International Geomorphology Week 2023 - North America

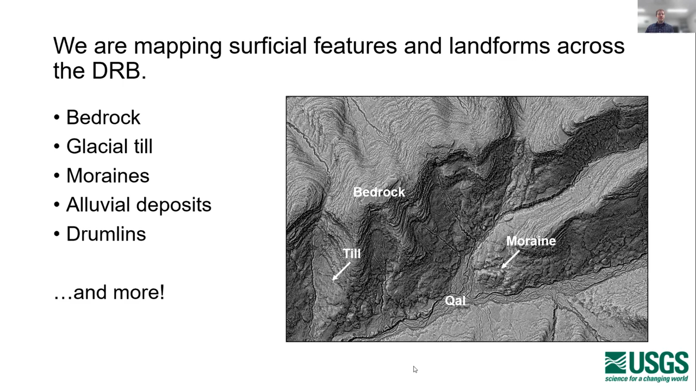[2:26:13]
We also see a great deal of till in some areas. When we're lucky, we see some moraines. And then we also see a good deal of quaternary alluvium and other landscape features. Now, historically, mapping out these materials, features and deposits has required a great deal of fieldwork.
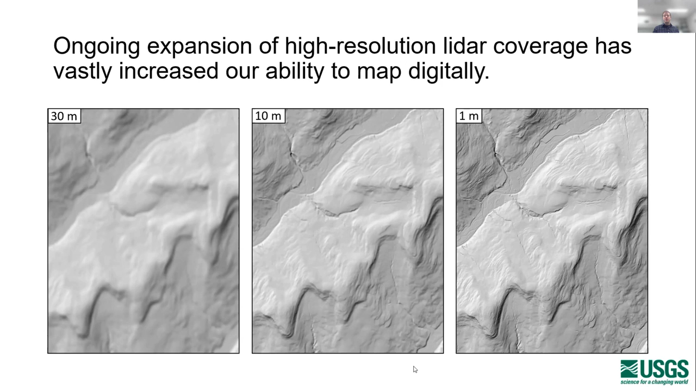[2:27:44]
And, you know, these these streams that are cutting into till and all of those really fine scale textures. So that's really helped us map digitally and do work both in the office in the field and, you know, digital reconnaissance as well. Now, when we combine that high resolution lidar with new and recently developed deep learning technologies, we can even increase our efficiency and our precision more. Now, many of you are probably familiar with some form of machine learning and deep learning on the top I've got probably one of the most popular ones. This is object ID.
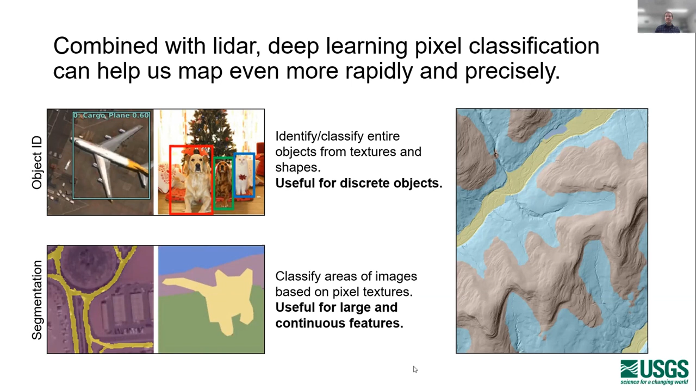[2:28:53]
And what we're doing with mapping geology is basically the same thing. So we're interested in mapping out these continuous yet irregular features that have distinctive textures within the landscape. Now, as I mentioned earlier, one of the most important things in creating an effective deep learning model is having a really good raster.
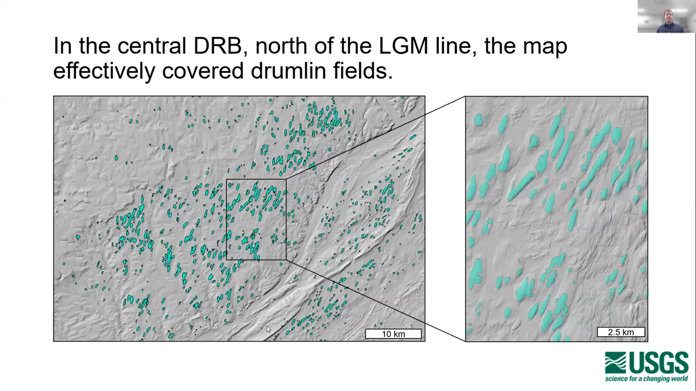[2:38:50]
There are some areas where you have some sort of irregular looking drumlins. And this is something we've been addressing with our current models. But overall, we're very impressed with the performance of this model for mapping out individual landforms such as drumlins. Now, when we go a little bit further to the south, we can see that we're not mapping as much of the geomorphology and the surficial material.
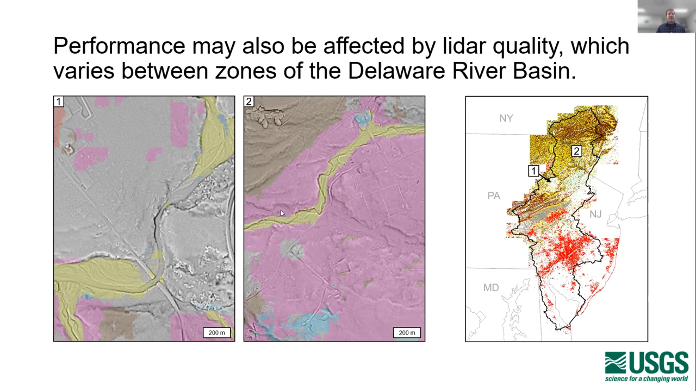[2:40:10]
These are two areas that look pretty similar to us, but the model did well in one area and not so well in another. So that's something to consider.
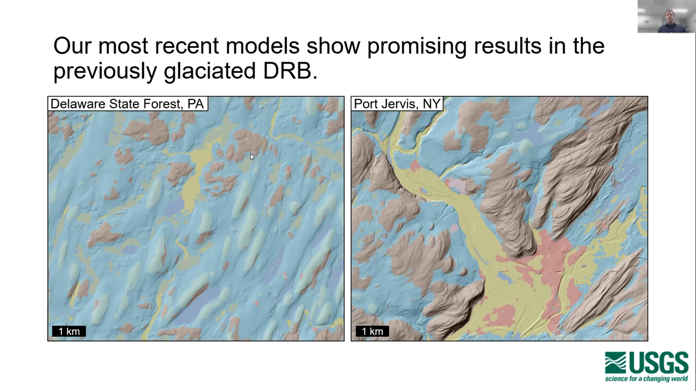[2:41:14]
And just a little bit to the east in Fort Jervis, New York, you can see that, again, we've been able to map out bedrock really nicely as well as alluvium and urban areas. So with that, thank you for listening. And if you've got any questions, please feel free to contact me.